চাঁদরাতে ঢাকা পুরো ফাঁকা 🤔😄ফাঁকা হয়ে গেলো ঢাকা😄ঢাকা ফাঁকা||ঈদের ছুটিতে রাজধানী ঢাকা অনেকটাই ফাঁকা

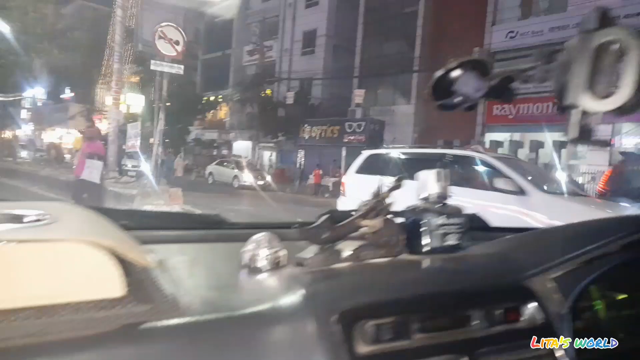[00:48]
কারণ চাঁদ রাতে আমরা সবাই বাইরে বের হই।
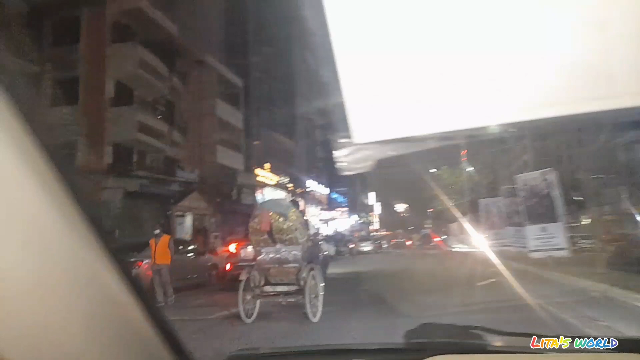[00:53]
আর আজকেও কিন্তু তার ব্যতিক্রম নয়, ঢাকা শহর পুরোই ফাঁকা।
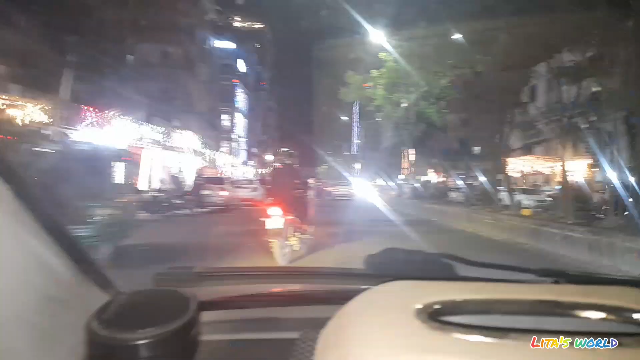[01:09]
লোকজন নেই বলতে তা না যে লোকজন নেই, মানে লোকজনের পরিমাণ খুবই কম।
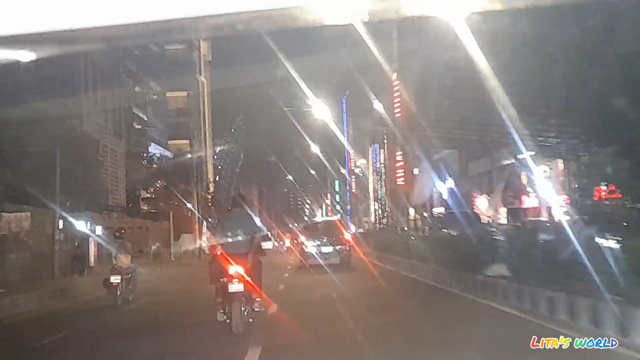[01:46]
রাস্তা দেখুন একদম ফাঁকা, গাড়ি নেই বলতেই চলে, সবচেয়ে দেশের বাড়ি ছুটেছে।
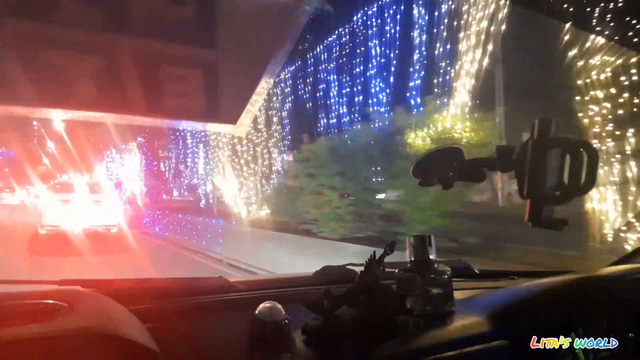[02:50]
আর এই সুযোগ আমরা তিনজনে হাতছাড়া করব কোনো দিন না। হাতে মেহেদি পরারও টাইম পাইনি, না মেহেদি পরার কোনো দরকার নেই আপাতত ঘুরি। এই যে বলেছিলাম আপনাদের যে চারিদিকে একদম লাইটিং করেছে রাস্তার সব সাইডে, দেখুন তো কি সুন্দর লাইটিং।